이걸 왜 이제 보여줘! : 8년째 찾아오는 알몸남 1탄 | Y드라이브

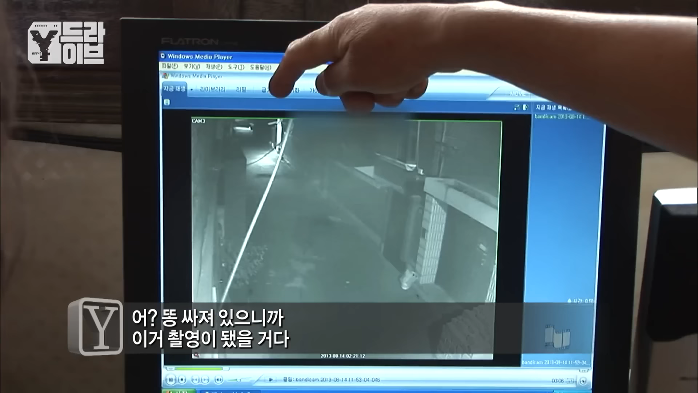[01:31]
꼼꼼한 점이 나오죠 이게 처음에. 박씨 부부의 고민거리였던 불청객의 정체가 밝혀지는 순간입니다. 그런데. CCTV 화면에 찍힌 불청객의 모습이 충격 그 자체입니다.
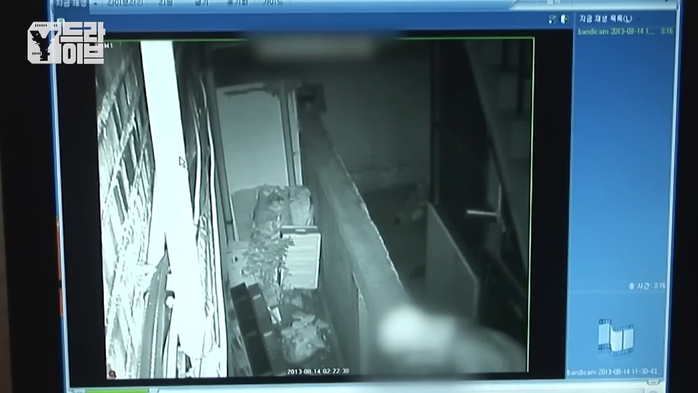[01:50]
안쪽으로 들어온 그는 실오라기 하나 걸치지 않은 건장한 남자인데요. 민망한 모습으로 그는 두리번거리며 무엇을 찾는 듯이 담 위를 걸어다닙니다. 손에는 두루마리 화장지를 들고 있는데요.
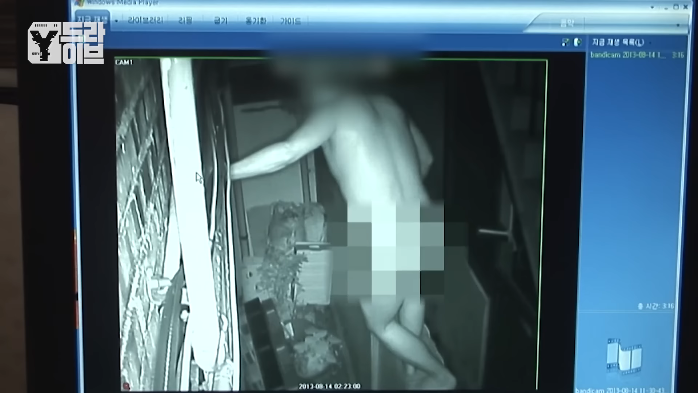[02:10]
그러다 조심조심 박씨 부부의 뒷마당 쪽으로 내려갑니다. 이곳이 바로 대비언이 발견된 곳인데요. 여기가 사각지대예요. 여기 밑에 똥 싸는 거예요. 알몸으로 저렇게 다닌지는 몰랐어요.
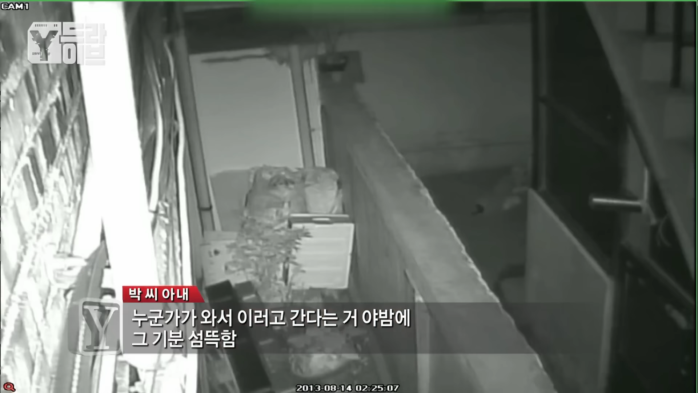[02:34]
성짓함. 2분 동안 사라졌다 다시 나타난 남자는 다시 담을 넘어 왔던 길로 되돌아가는데요.
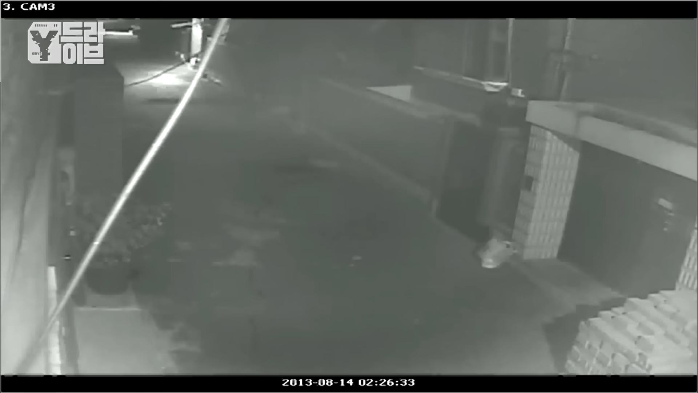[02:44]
큰 일을 해결해서인지 골목을 뛰어가는 그의 발걸음이 무척이나 가벼워 보입니다.
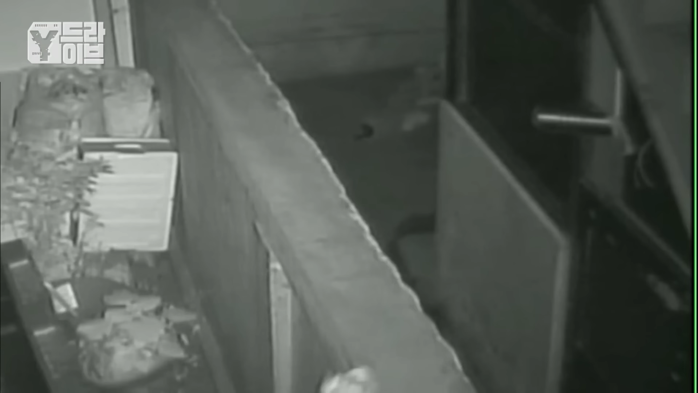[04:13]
알몸으로 돌아다니는 그의 손엔 화장지 외에 다른 물건은 보이지 않습니다.
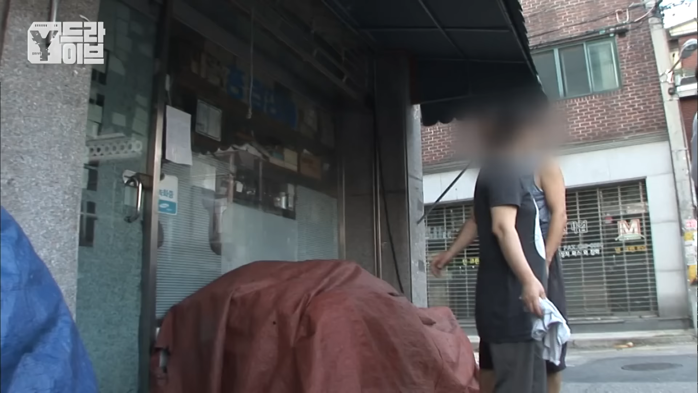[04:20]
약간 정신 이상이잖아가 봐. 정상은 나고. 끓고끓고 담이 올라가 있고. 먹고 가서 그렇게 했는지 하고.
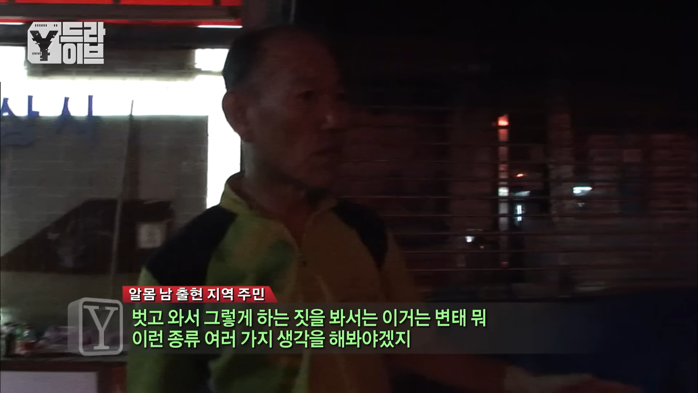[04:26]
이거는 변태 이런 종류에서 여러 가지 생각을 해봐야 합니다.
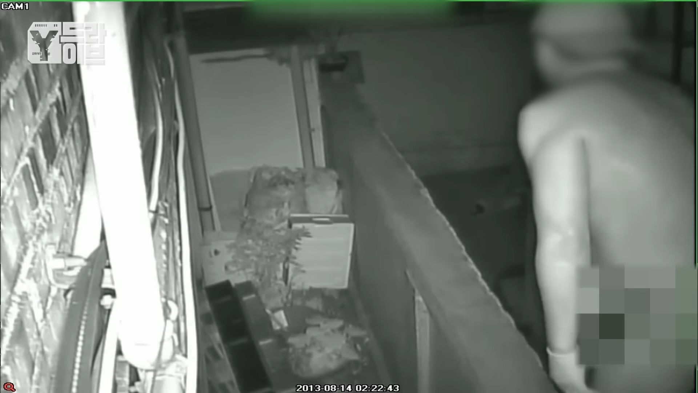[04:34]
속옷조차 입지 않은 채 골목을 돌아다니며 담을 넘는 남자.
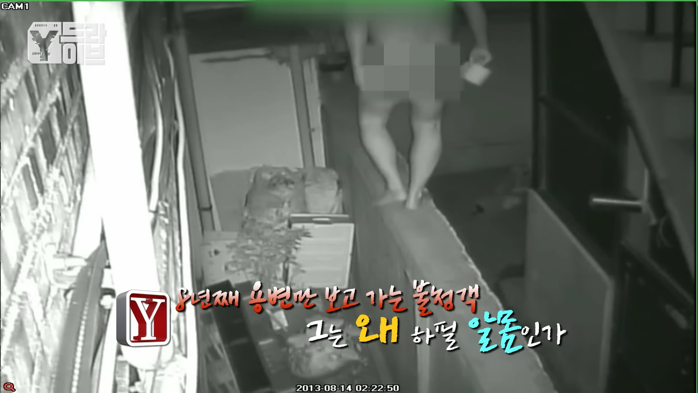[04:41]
그가 노출증 증세를 가진 변태 성역자일 수 있다는 겁니다.
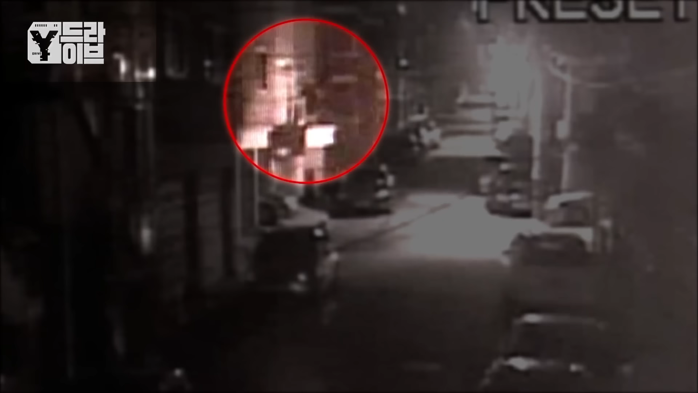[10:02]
건물 앞에 주차되어 있는 차량을 밟고 미리 준비한 통을 놓은 후 좁은 화장실 창문으로 침입하는 남자. 이날 성폭행을 저지른 남자를 사람들은 바바리맨으로 알고 있었답니다.
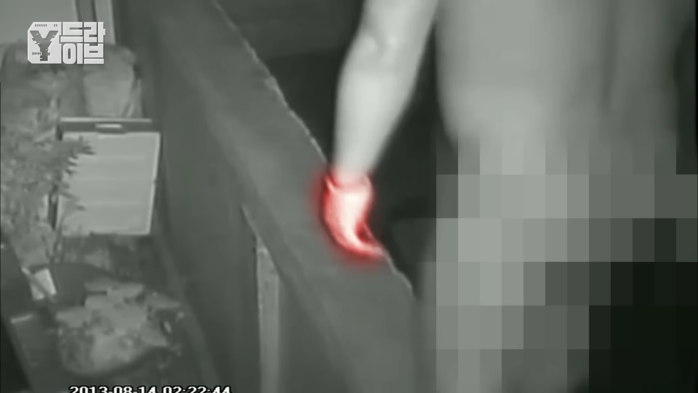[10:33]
자세히 보면 그가 라텍스 장갑을 끼고 있는 것을 확인할 수 있습니다.